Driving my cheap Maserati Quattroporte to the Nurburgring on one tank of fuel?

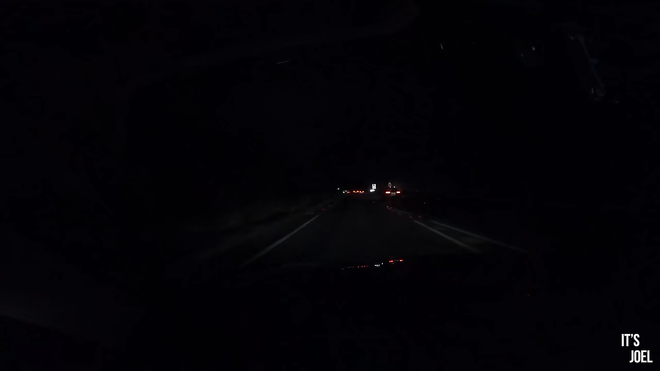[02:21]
And the first thing we have to do is accelerate onto a dual carriageway, which is a little bit challenging when you're trying to return the best figures.